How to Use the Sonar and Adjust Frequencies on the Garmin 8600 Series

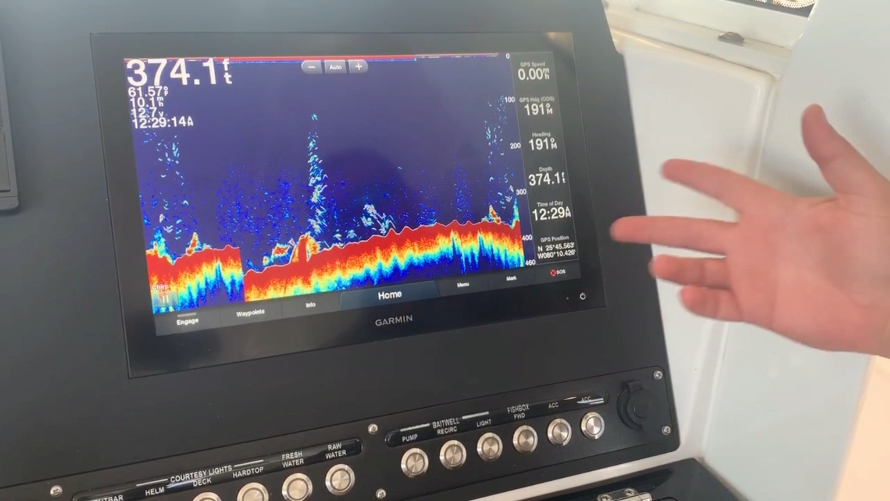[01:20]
On screen: depth 374.1 ft
us to still talk about all the capabilities but actually have something for you to see considering we are not on the water today.
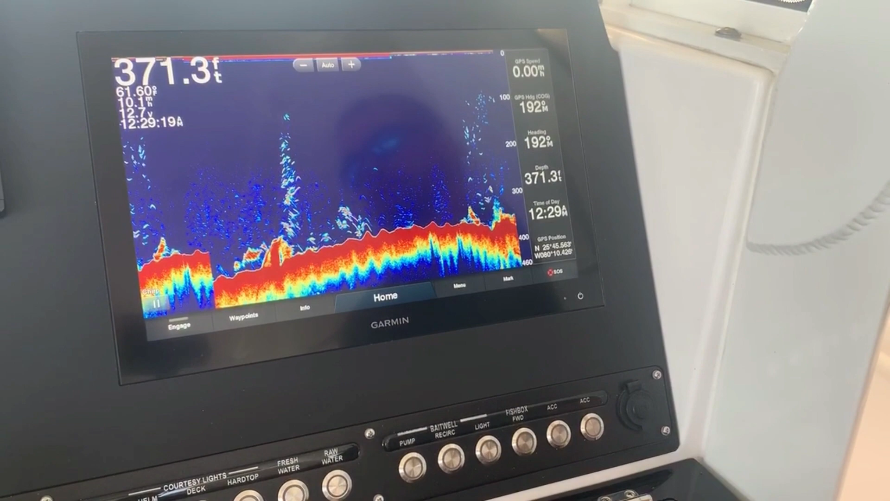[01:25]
On screen: depth 371.3 ft
So here you see all your bottom contour here. The main thing with your colors on the traditional element here is your red color. The thicker that red is the harder the bottom. And a lot of you know you see here this is going to be bait off the bottom. This is in a chirp mode which tells you right down here in the corner. A chirp basically gives you a multitude of frequencies in a certain frequency range.
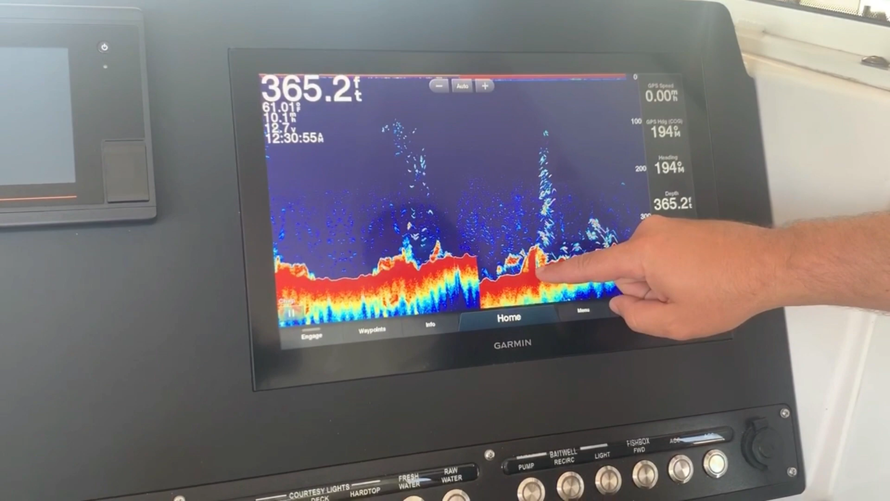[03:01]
On screen: depth 365.2 ft
So you see maybe this you know could be a wreck because it is you know very very hard all the way up through here. There is no space in between the bottom and your big hard piece right here. So that now as you know it is actually connected to the bottom. And then up above it you see your different predators or just different bait stacks right there. So those are individual baits and maybe here with these bigger arches could be for example a school of kingfish and now this is all your bait. And there's your kingfish watching them with those big arches that you see.
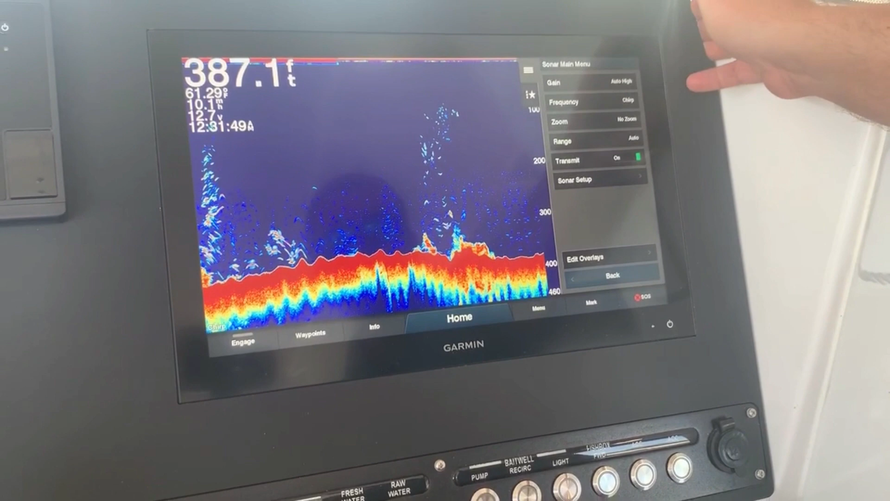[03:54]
On screen: depth 387.1 ft
This particular Everglades that we're on does have two transducers on it so we could change the frequency from a low chirp to a high chirp depending on where you're fishing. And then your gain is also very similar with your radar gain. The higher the gain the more sensitive it is but the more clutter you may have in your bottom machine and maybe pick up more of your bubbles from the props and things like that.
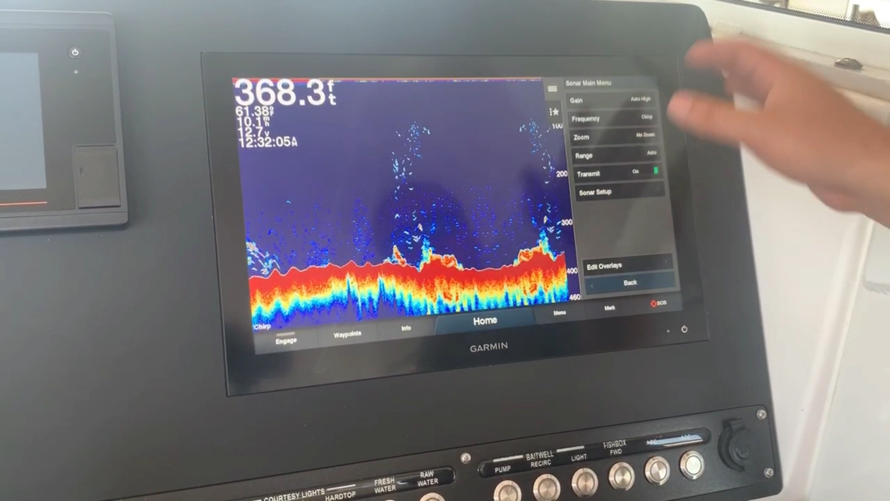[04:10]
On screen: depth 368.3 ft
So I like to have it as an auto high and then from there if you want to maybe change it to a medium to maybe declutter the sonar there.
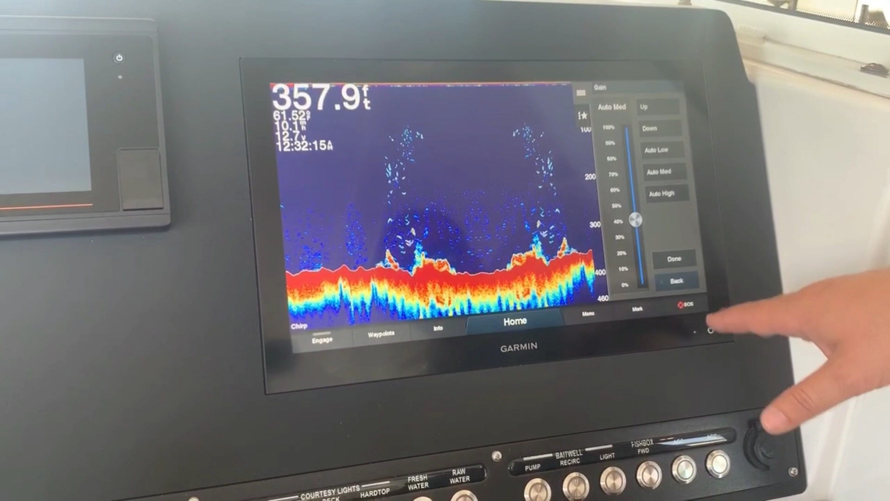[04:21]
On screen: depth 357.9 ft
One big thing is you see it's zoomed all the way out now here in you know 411 feet
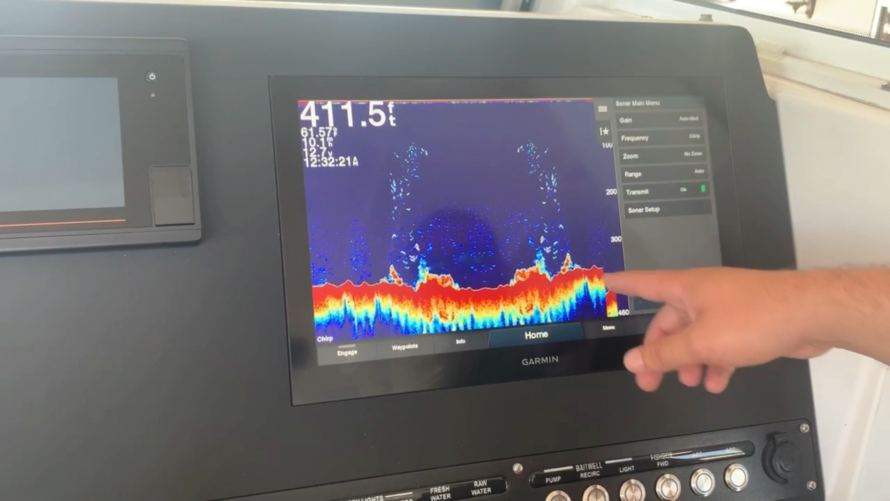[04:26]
On screen: depth 411.5 ft
zoomed all the way out.
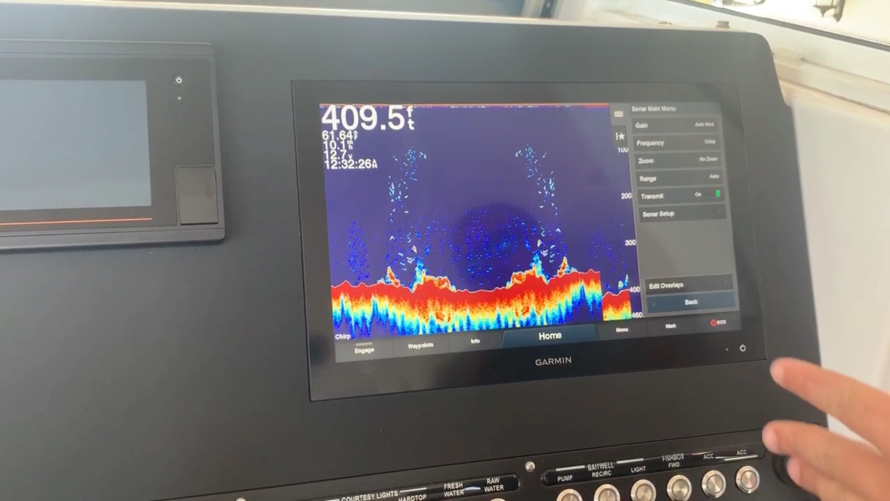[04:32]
On screen: depth 409.5 ft
If you're bottom fishing you really want to dial in and locate on the bottom. So come over here to zoom and hit bottom lock. Now we have it's backwards 10, 20, 30, 40 dialed into the bottom.
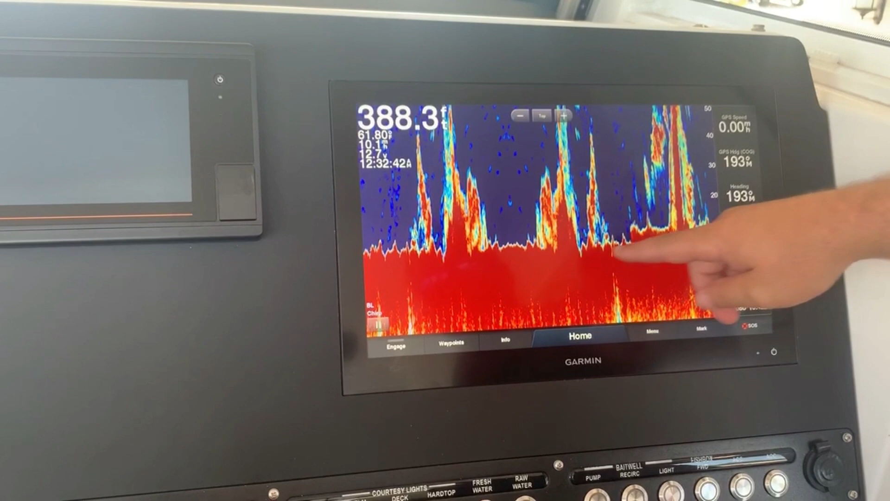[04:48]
So you know these stacks right here are 20 feet off the bottom. That's a little harder to see when you have it zoomed all the way out and you're and you're not able to to see exactly what's going on the bottom. So that's a good way to have it when you're bottom fishing and you're really trying
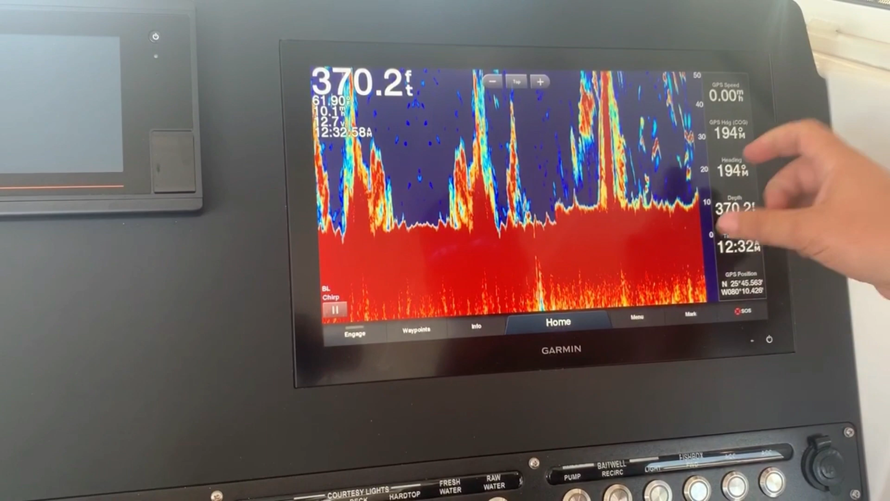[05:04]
On screen: depth 370.2 ft
to figure out okay is that a rock is that a bait is that what is what am I looking at there on your bottom machine.
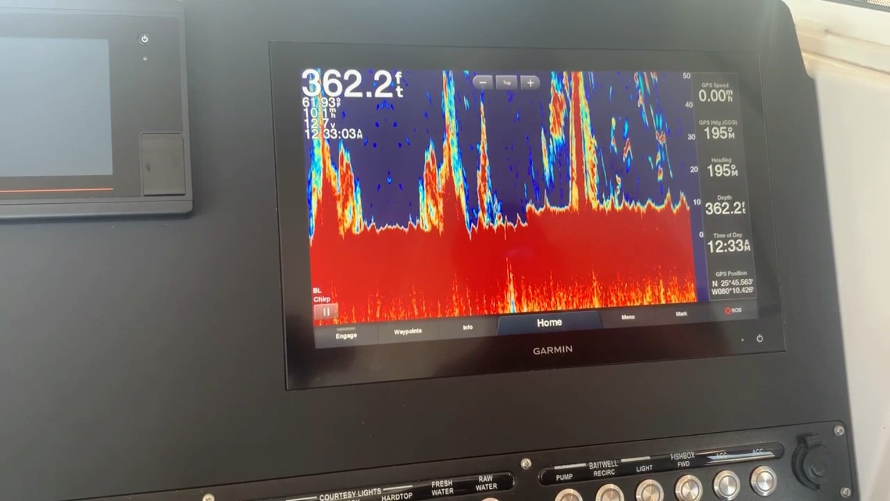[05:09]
On screen: depth 362.2 ft
Again remember that it's exaggerated so keep it in mind and have your numbers in your head here as you're watching the machine.
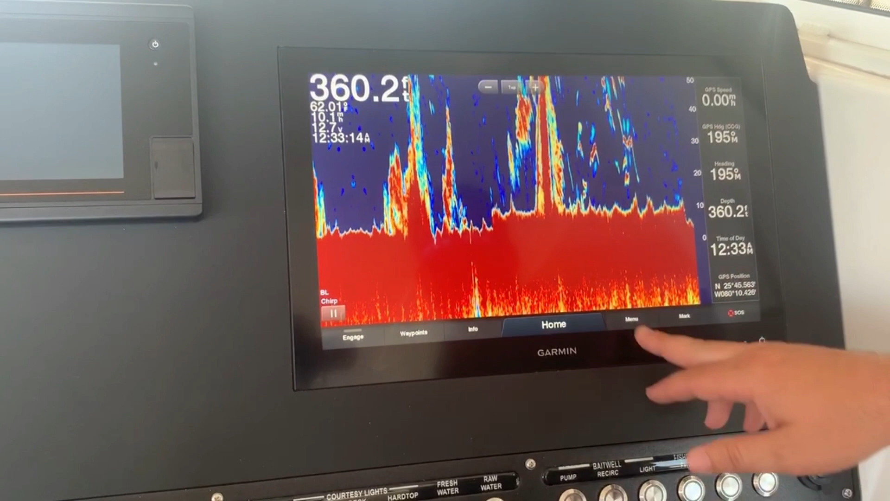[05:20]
On screen: depth 360.2 ft
You can change this as well and set it somewhere depending on maybe where you want it to be.
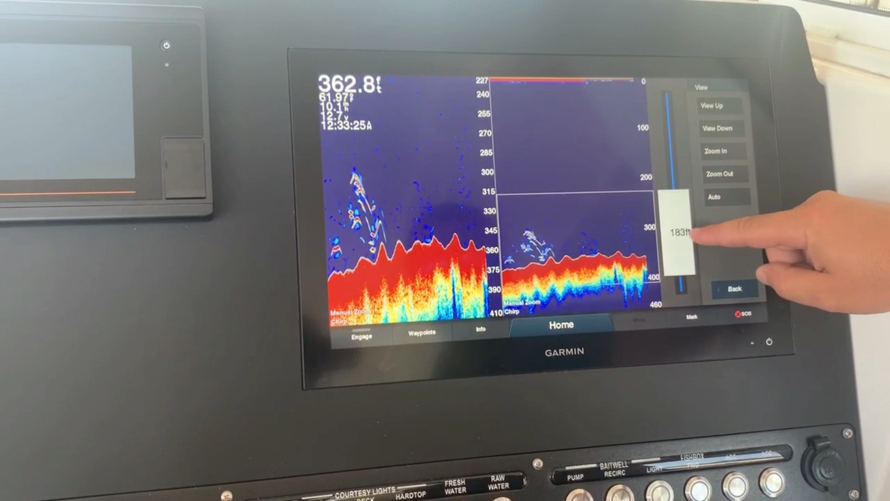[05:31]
Zoom out so maybe you want to be dialed in on the bottom but still be able to see what's going on up above the water column.
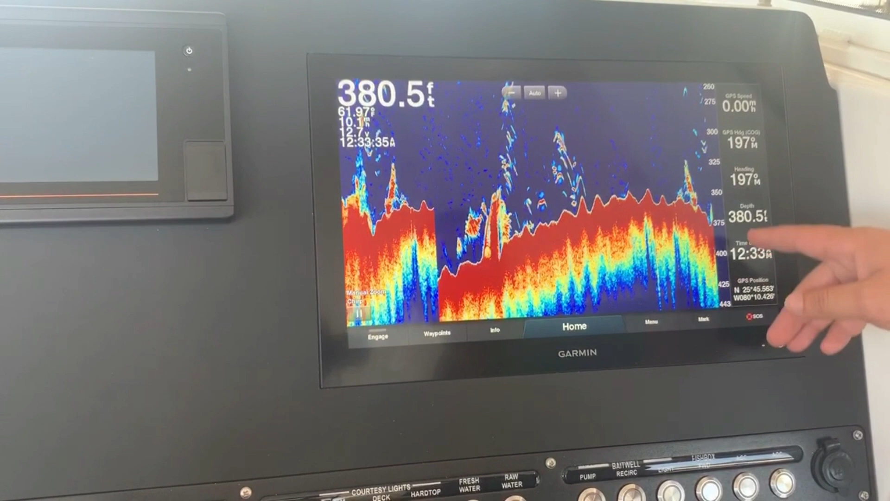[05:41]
On screen: depth 380.5 ft
So that now maybe gives you a better idea. You can see all the way up to 260 feet and then the bottom being at 350, 370. So there's a lot of different frequencies there that you can play around with. There's an easy one here where you can play with it without going into the menu or then you just hit the auto and it'll automatically
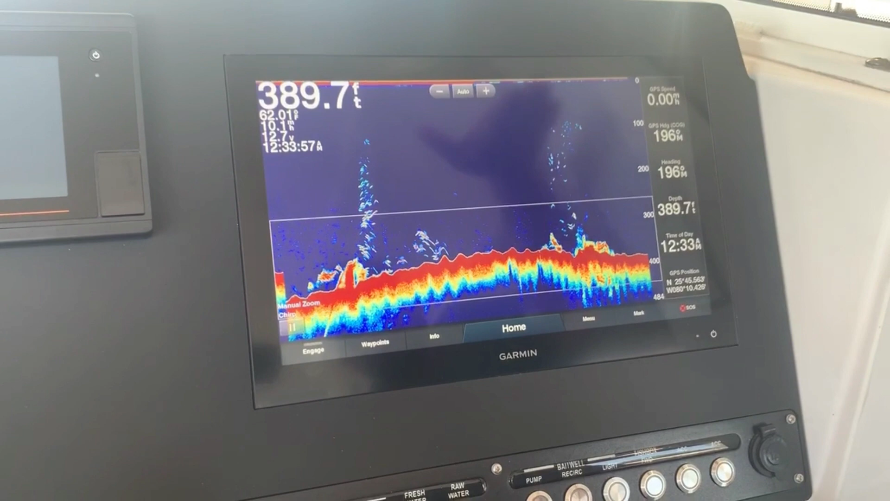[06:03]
On screen: depth 389.7 ft
change the contour depending on how far out you have it set. You can quickly turn it off and have it un-transmit or not. That is a nice thing to do if you're keeping the boat on the trailer. To turn it off while you're not in the water.
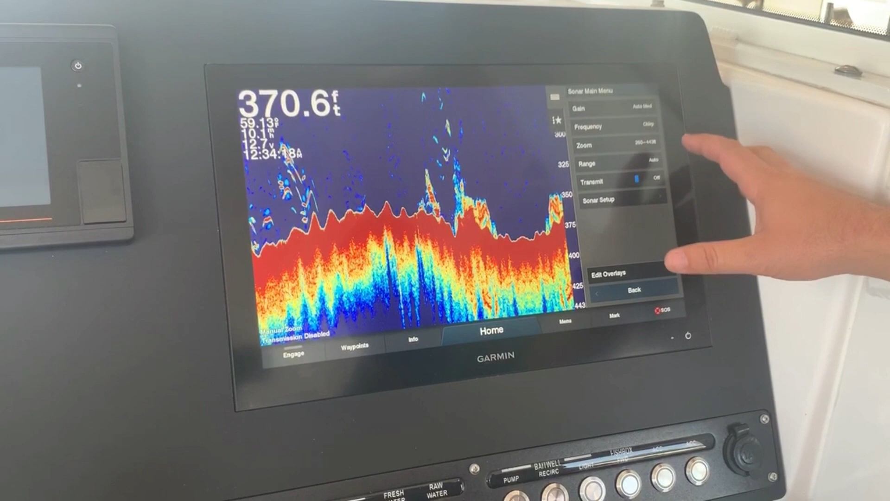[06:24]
On screen: depth 370.6 ft
These transducers do want to stay in the water and not have any long-term issues with that transducer.
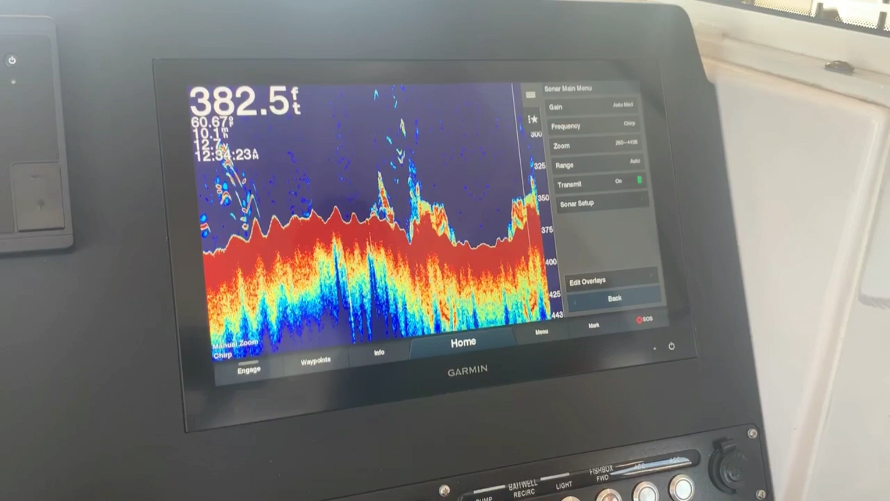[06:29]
On screen: depth 382.5 ft
There's a ton of different things you can dial in through here but the main thing is understanding